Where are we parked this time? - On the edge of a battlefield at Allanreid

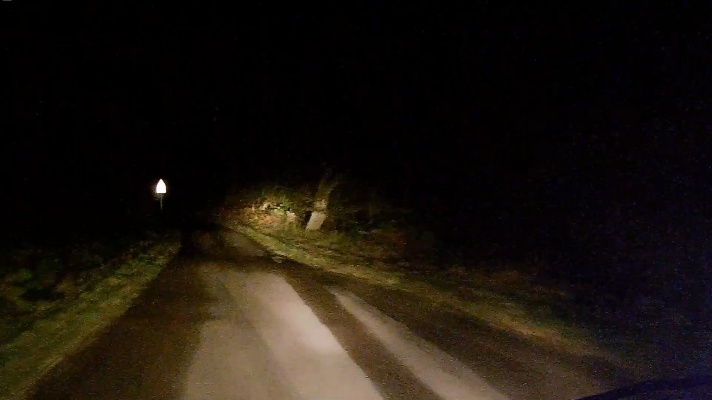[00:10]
It's autumn again, and so that means it's dark by the time I've picked up Lindsay and we reach a suitable park up. But it also means we get to see this on the road quite often.